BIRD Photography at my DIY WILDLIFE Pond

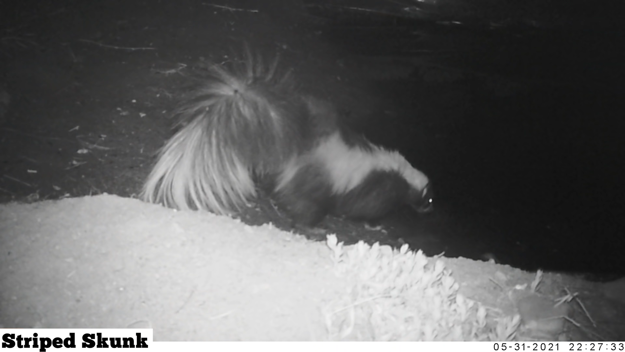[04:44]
and striped skunks were all recorded multiple times on the camera When it came to the bird species,
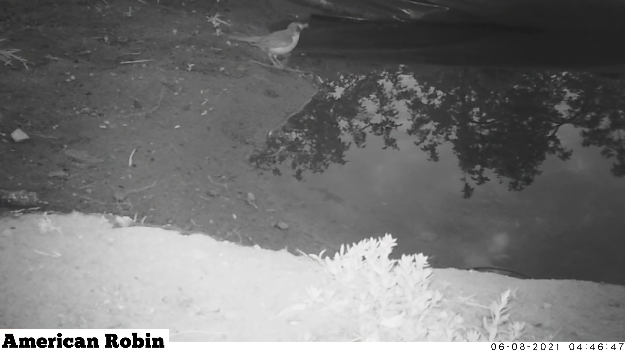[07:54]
I re-watched every clip on the trail camera three times to make sure I didn't miss anything And I figured the timestamps at the bottom of each video can give me some good